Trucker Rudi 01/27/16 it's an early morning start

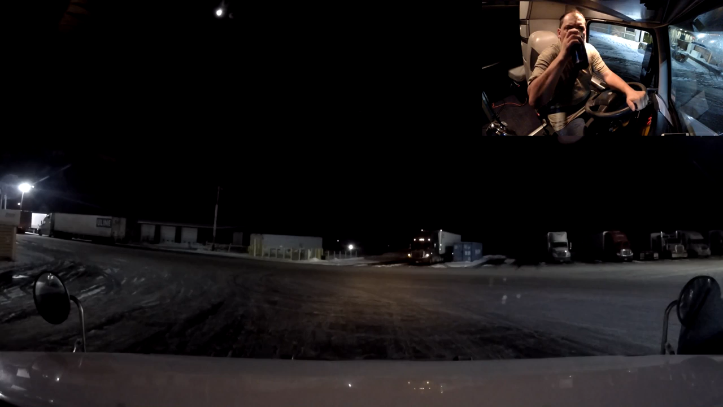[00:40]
We are just about to fix to leave this truck stop, I just went and got me a good cup of coffee, ah that's a good way to start the day, it is 5.40 this morning, here we go, let's put her in gear, let's get out of here, we are still at the same truck stop as we were last night when we stopped here,
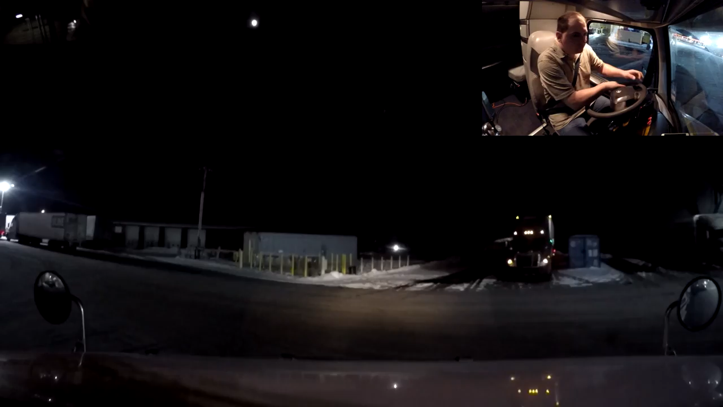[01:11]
and that is Black River Falls, Wisconsin, yeah that's right, I think they got some okay coffee in here,
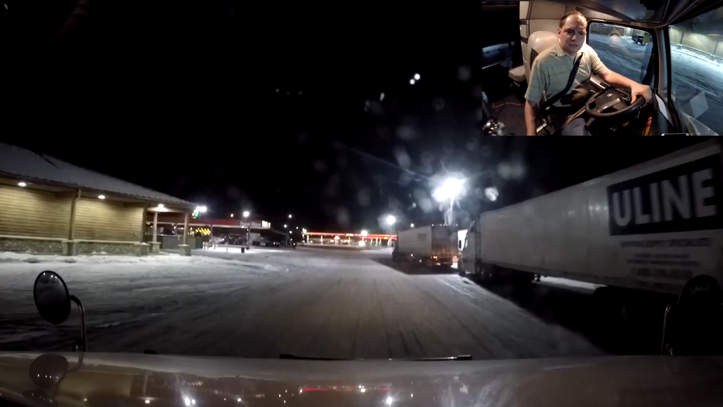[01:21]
so let's get back on the road, come and join along with me today, for the ride, we shall make it home tonight if nothing goes wrong, so that will be home with the family, that's right, yeah I like to start early in the morning, you know,
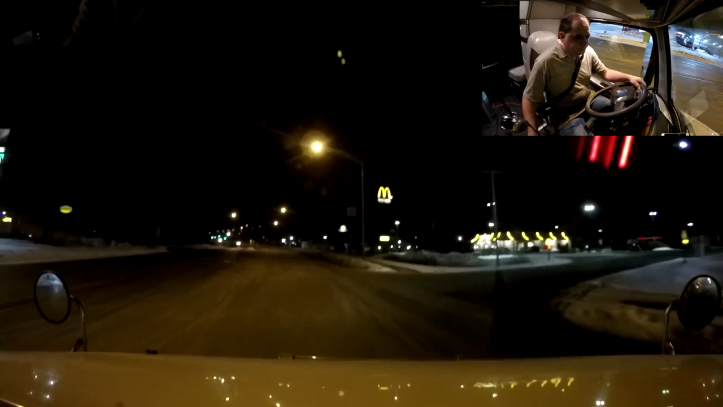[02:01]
so, I know we got some snow here last night, so let's see how the roads are going to be today, yeah, so let's get on the interstate and let's have ourselves a fantastic morning, and ah,
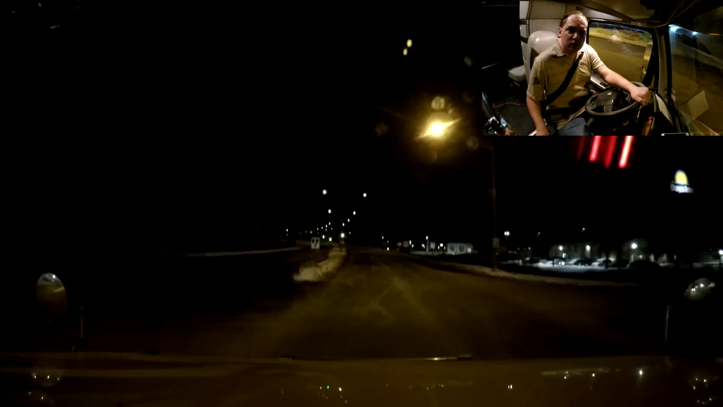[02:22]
I hope you will enjoy the rest of the clip today, or the video, well guys, here we are coming into Minneapolis area, we just crossed into Minnesota,